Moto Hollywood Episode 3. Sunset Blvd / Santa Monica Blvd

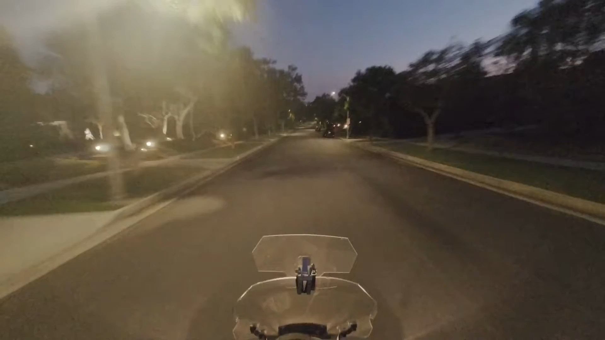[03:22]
Ez már Beverly Hills. Beverly Hills. Valószínű, hogy a kamera itt nem fog úgy körülbelül semmit látni, mert nagyon sötét van. Úgyhogy ezen gyorsan itt keresztül megyünk, és jelentkezek utána. Ó, elfelejtettem, hát nekem a Doheny-ről kéne,
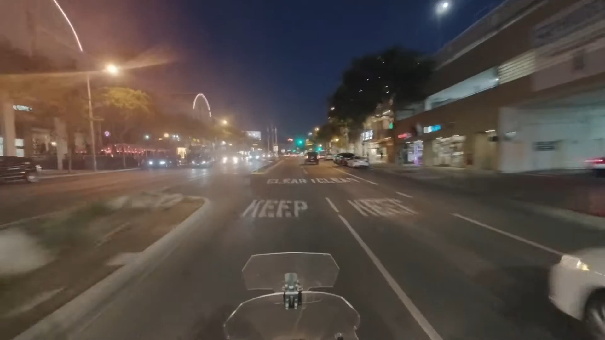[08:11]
Nem tudom, hogy mennyire lehet most már élvezni a videónak a minőségét. Hát sokat most nincs mit látni itt olyan sokat most. Tehát nincsen ez az éjszakai élet, mint amit megszokott volt. Itt nem számított az, hogy hétfő, kedd, szerda, csütörtök vagy péntek. Itt ment az undorítóskodás egyfolytába.
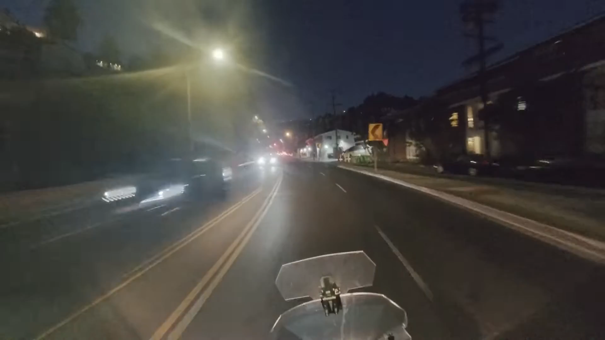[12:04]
Hát most úgy néz ki, hogy a kanyonba be fogunk egy kicsit ragadni az autók mögé, közé.
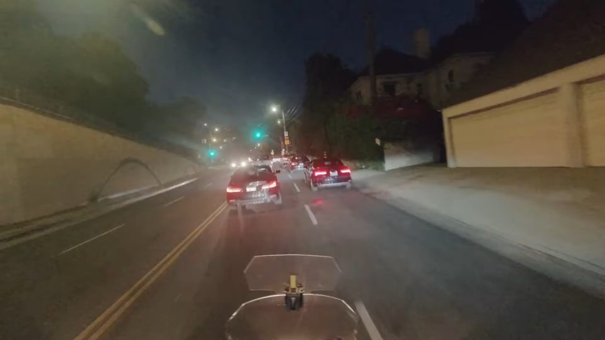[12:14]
Itt van egy ilyen trükk, hogy a szélső sávnak muszáj jobbra fordulnia. Aki egyenesen megy, annak a bal sávba lenne a helye.
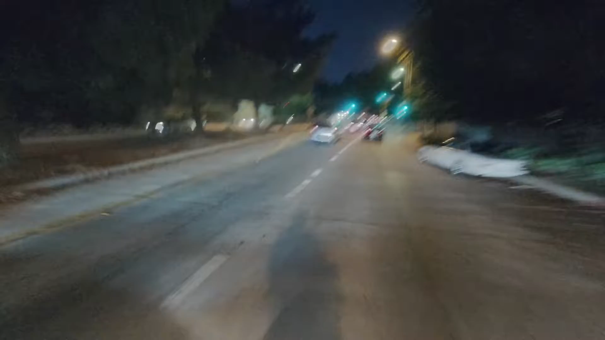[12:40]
De hát ezt kocsival is ugyanígy szoktam csinálni, mondjuk előttünk a Camry-s az nagyon pofátlan volt, én nem. De hogyha itt elmentek, a jobb szélen lent itt a házak előtt, akkor föl tudtok jönni az útra, ott ahol van az az étterem, meg az a vegyesbolt, amit mondtam az elején.
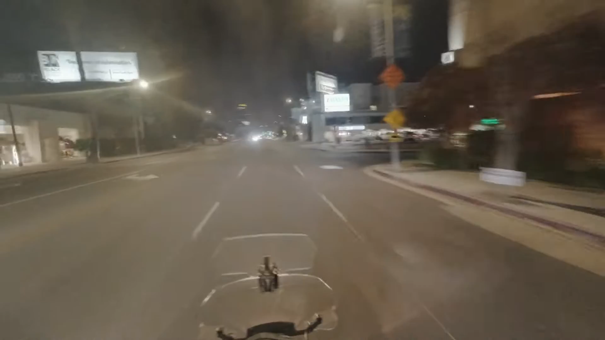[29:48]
Ó, gyere, csak kapjunk egy pirosat valahol. Gyere, kapjunk egy pirosat valahol. Itt légy szíves, ez de jó lenne. Mi ez? Lyukas a kipufogója, hallottátok? Ott kapjunk egy pirosat, gyere! Megnézzük, mennyire gyors. Álljunk meg, állj meg a pirosnál, na!